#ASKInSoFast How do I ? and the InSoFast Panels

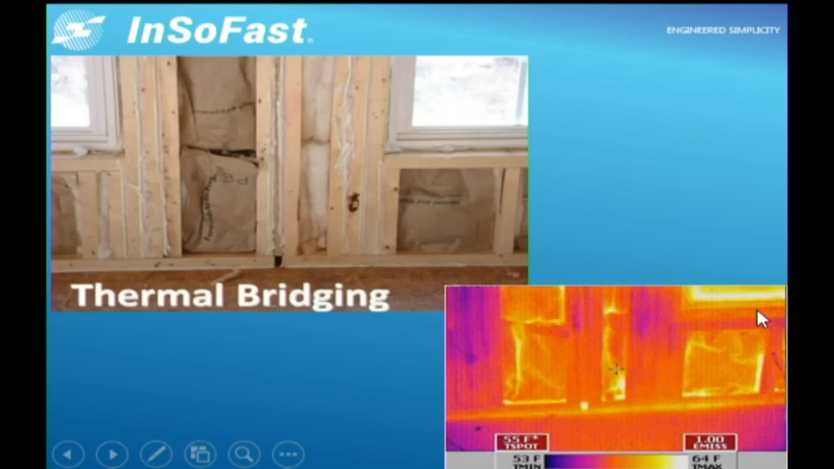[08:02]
On screen: spot 55°F
this picture right here this hot spot right there is where hot air comes rushing in and you can see where the fiberglass is improperly installed and really not doing the job that you want it to do. So if we take a look at this particular